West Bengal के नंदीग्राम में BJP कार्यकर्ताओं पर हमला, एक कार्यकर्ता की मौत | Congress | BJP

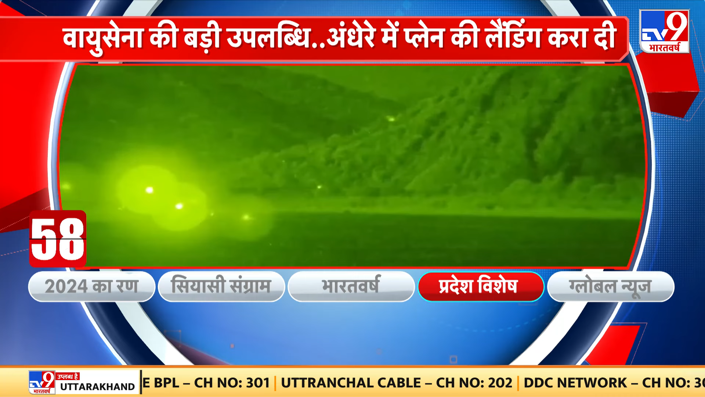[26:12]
اندھیرے میں لینڈ کرتا یہ ہے بھارتی ویو سینہ کا ویمان رنوے پر نہ کوئی روشنی نہ کوئی مدد بھارتی ویو سینہ کا رات کی اندھیرے
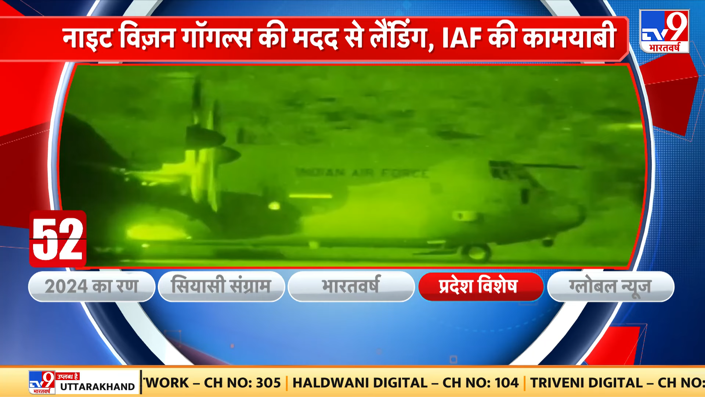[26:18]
میں ویمان لینڈ کرانے کا ٹیسٹ سفل ہوا پوروی سیکٹر میں اروانس لینڈنگ گراؤنڈ پر لینڈ کرتا یہ بھارتی ویو سینہ کا
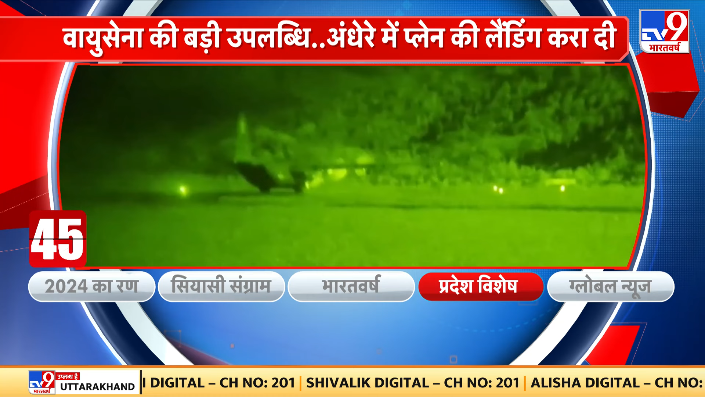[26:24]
C139J ائرکرافٹ ہے خاص بات یہ ہے کہ پائلٹ نے ویمان کو نائٹ ویزن گاؤگلز
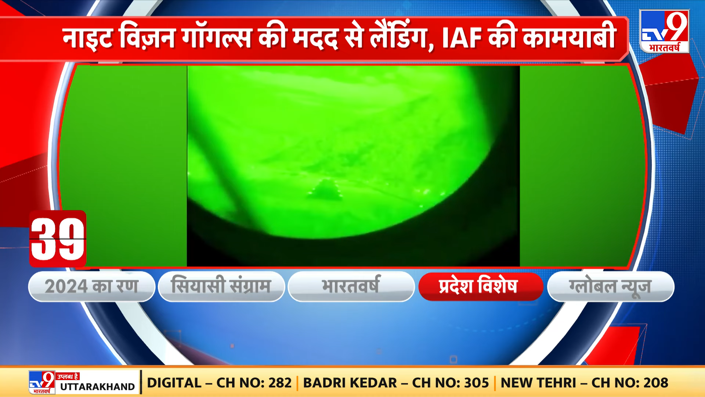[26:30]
کی مدد سے سفلتا پوروک لینڈ کر آیا ہے نائٹ ویزن گاؤگلز کی مدد سے بلکل سٹٹیک لینڈنگ کر انڈین ائر فورس نے نہ کیول اپنی شمتہ اور سامرث کا ایک اور ادھارن پیش کیا ہے بلکہ پاکستان